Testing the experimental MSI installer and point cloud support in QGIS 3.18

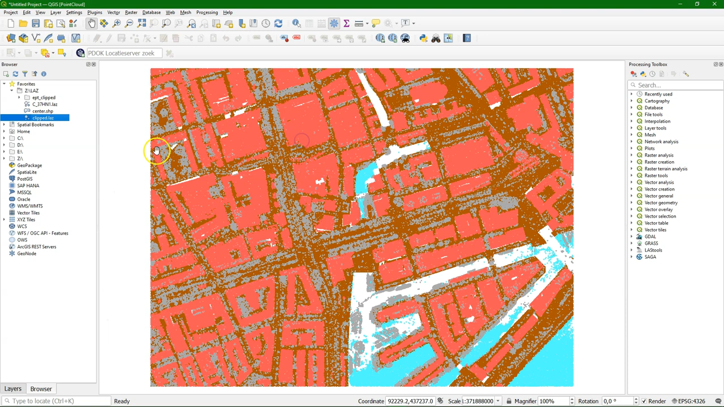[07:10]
And I'm dragging the clipped last file to the map canvas and it detects automatically now the attribute of the classification. Let's also set the projection to the dodge one.
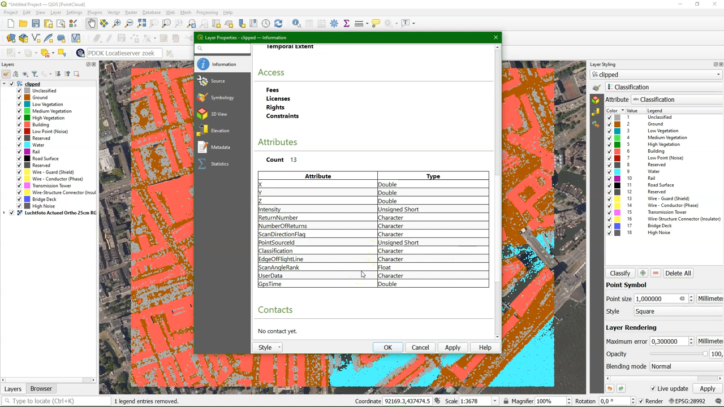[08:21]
There we see that it uses the classification attribute and it has a few classes here that were in the attributes of the original point cloud. And if you go to the properties of the layer you see here the attributes of the point cloud. But what is not included here is the RGB color. And what we're going to do is first look at this in 3D
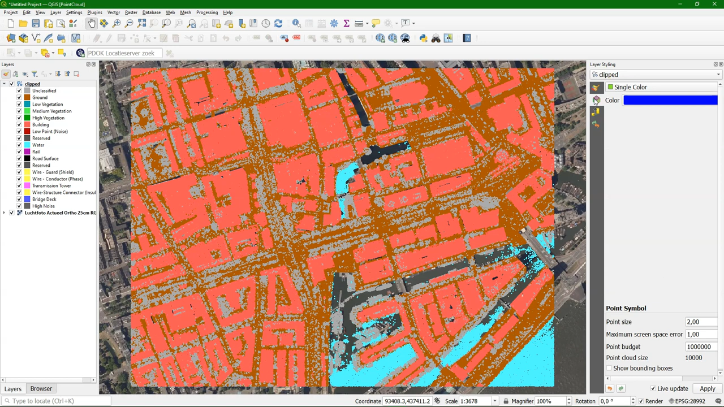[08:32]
with a single color to just see if it has the Z values there. And we can make a bit sense out of that. So I open a new 3D view and it knows automatically that this is a point cloud so we don't need to choose it. It just takes it automatically. And here we see indeed that these are all our points. You can play with the size of the points and I can play with the colors.
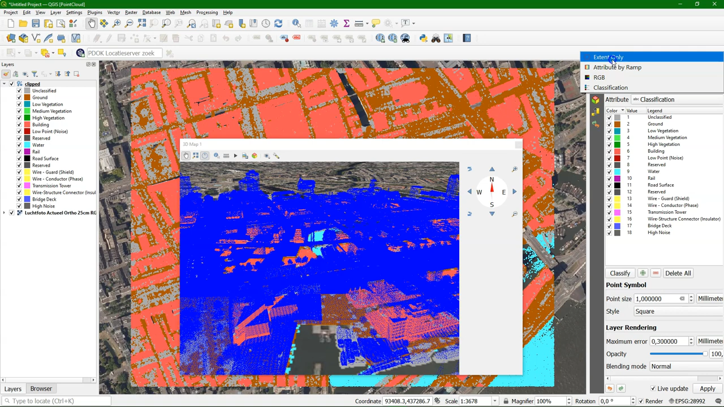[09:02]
But we don't have the RGB there. And if I, you see that there's a renderer for the 2D and for the 3D.